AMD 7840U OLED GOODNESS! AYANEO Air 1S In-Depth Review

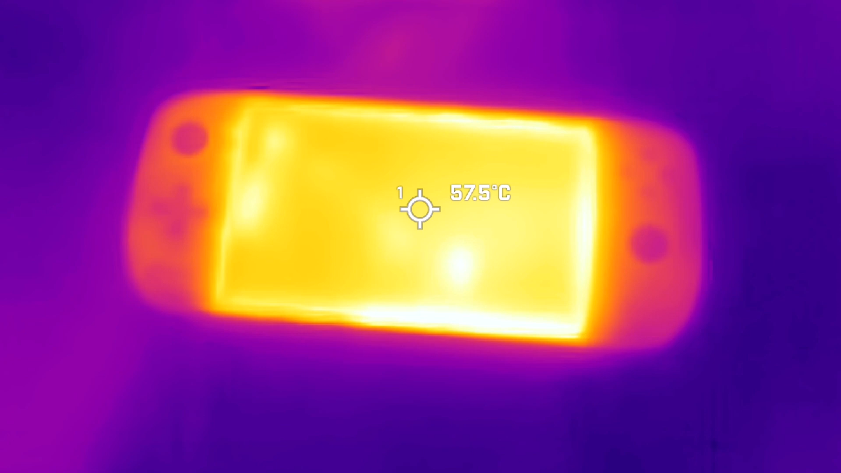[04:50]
On screen: spot 57.5°C
I thought at first that we would show the thermals of the device itself. What we're looking at here is the iNeo Air 1S running portably for 30 minutes at 20 watt TDP.
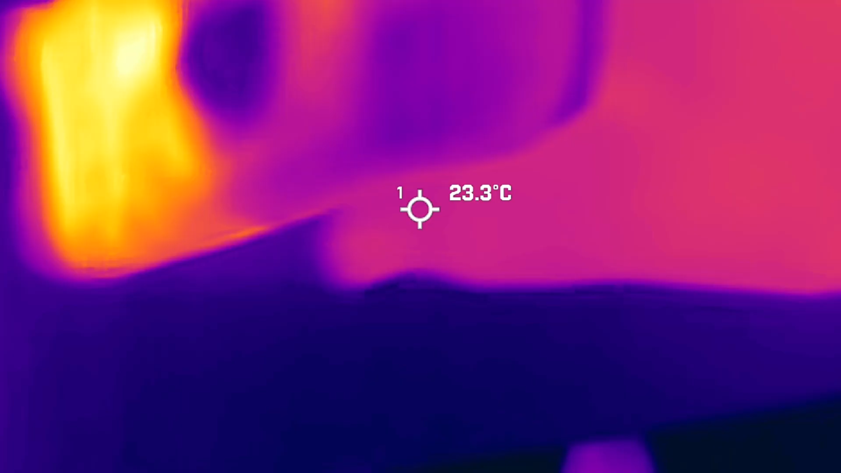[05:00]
On screen: spot 23.3°C
Now what we're looking at here, you can see that there's a heat source from two different locations.
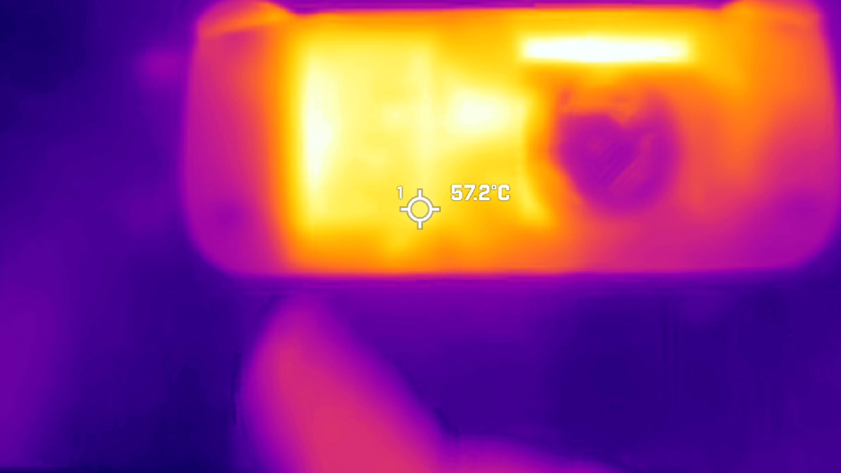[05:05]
On screen: spot 57.2°C
There is from the heating fan area, you can see where the fan is letting out a lot of heat.
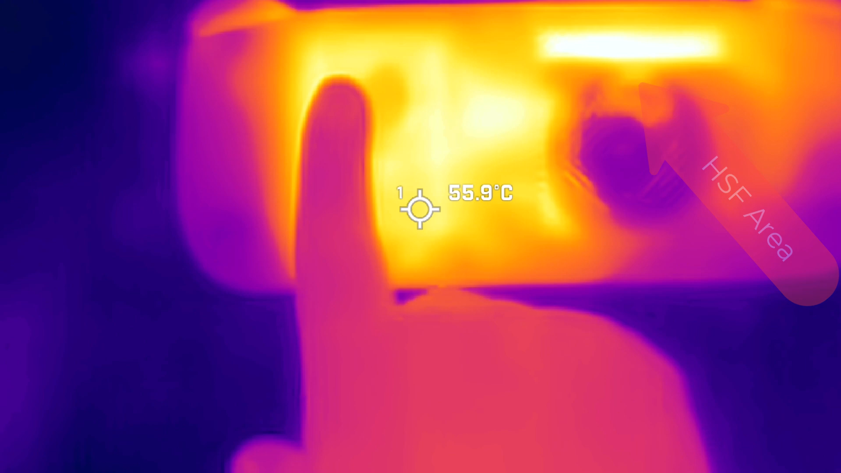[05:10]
On screen: spot 55.9°C
But you should also notice that the battery itself is dissipating a ton of heat.
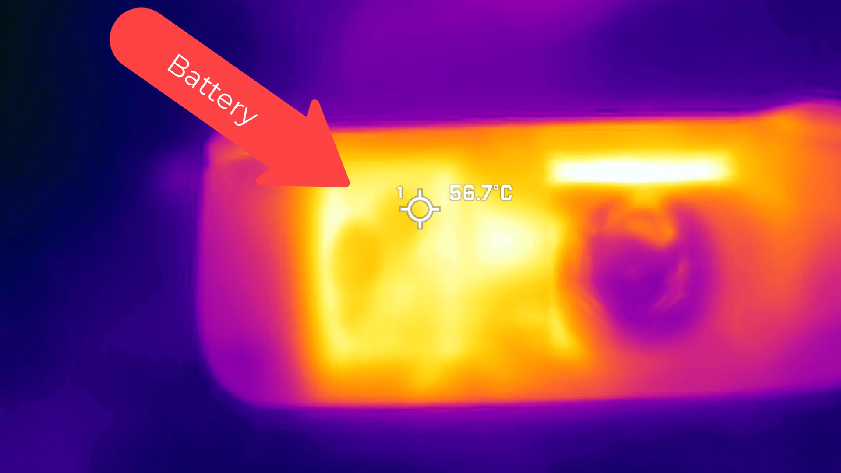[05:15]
On screen: spot 56.7°C
And that is because the battery itself is heating up and it is adhered directly to the plastic and thus that heat radiation is spreading out to the outer plastic as well.
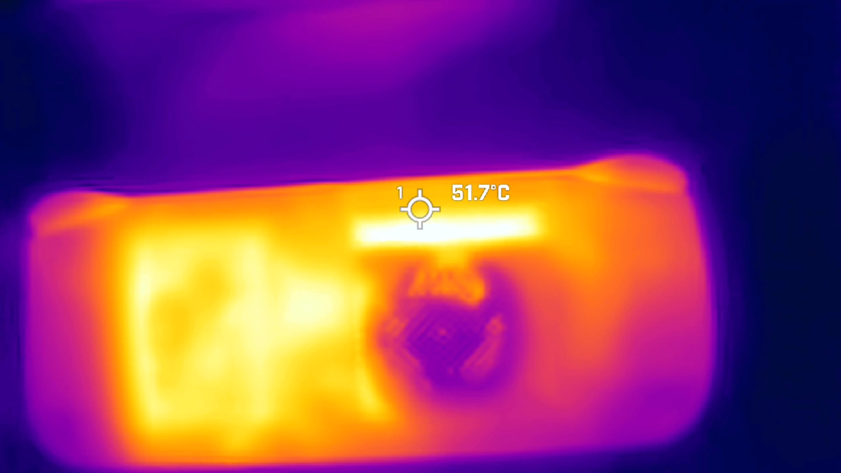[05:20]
On screen: spot 51.7°C
This is an area where I don't actually recommend running the device at 20 watt while in a handheld state. You will have actually really bad battery life.
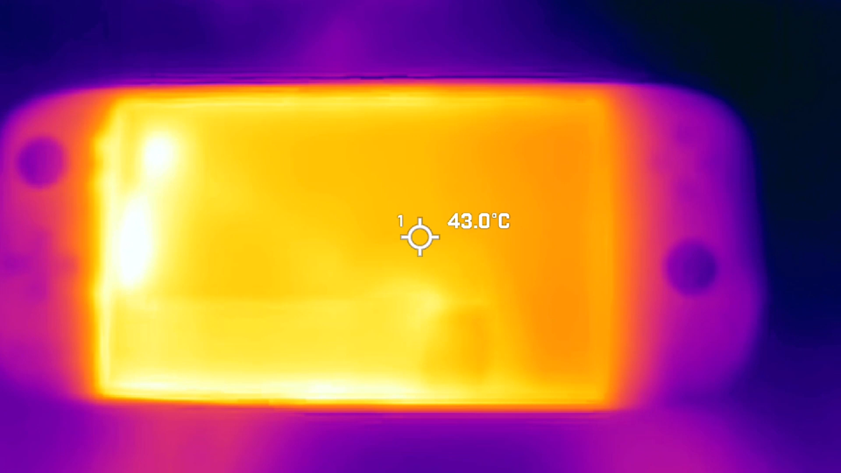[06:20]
On screen: spot 43.0°C
As you can see at 10 watt in a portable state, we're going to get much better battery life.
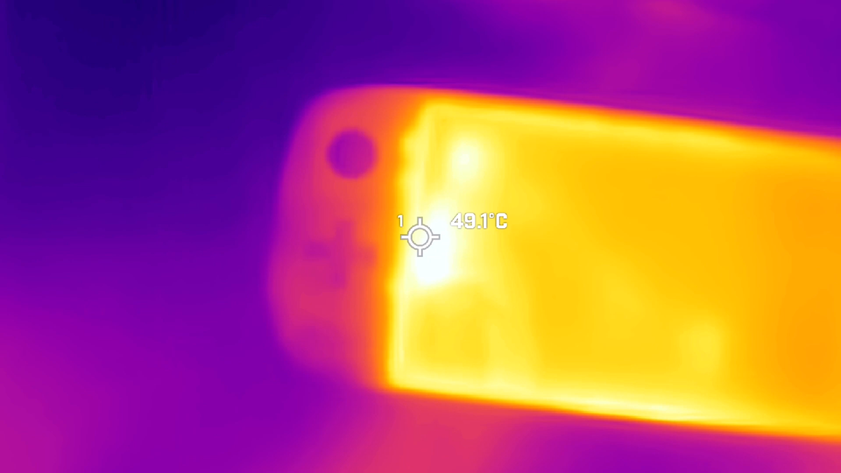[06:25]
On screen: spot 49.1°C
We're going to be looking at closer to two and a half hours of battery life. This is something that is far better in a portable state.
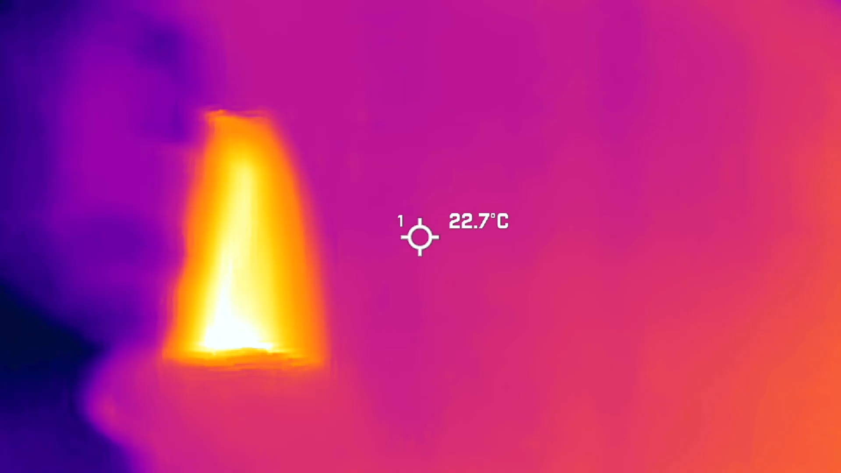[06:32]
On screen: spot 22.7°C
Also, if we take a look at how much the heat radiation is going out from this particular device,
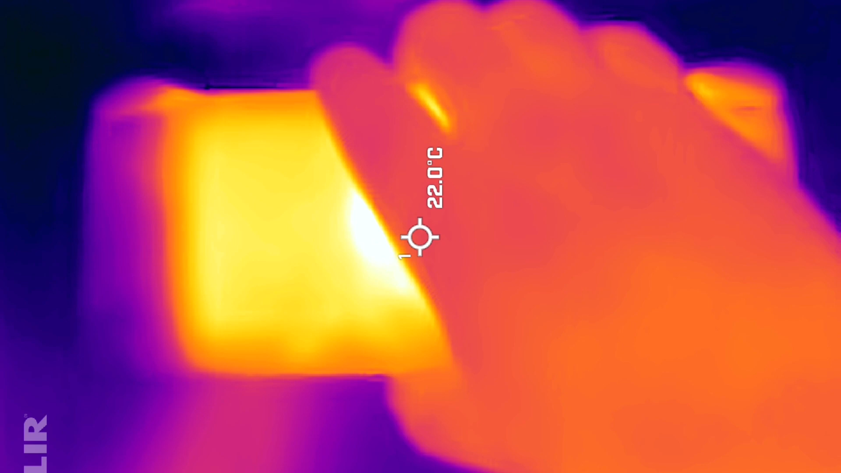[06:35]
On screen: spot 22.0°C
you can see that because we are making less of a demand at 10 watt TEP, we're looking at around 17 watt total. So there are 17 watts demand being pulled from the battery. At that discharge rate, the battery doesn't actually heat up as much as when it's running at 20 at 20 watt. So what we're looking at here is something that is far more comfortable to hold in the hand at 10 watt.